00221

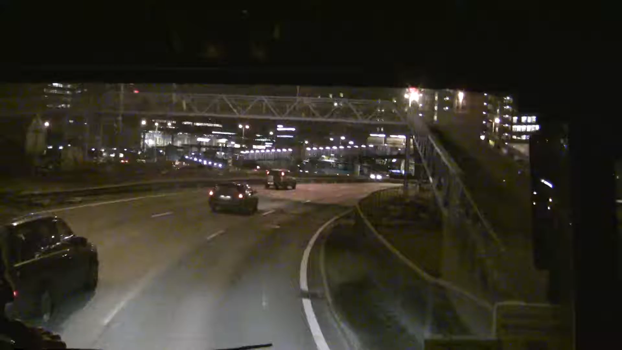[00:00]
I'm on the right side of the bus, you can see the new Opera House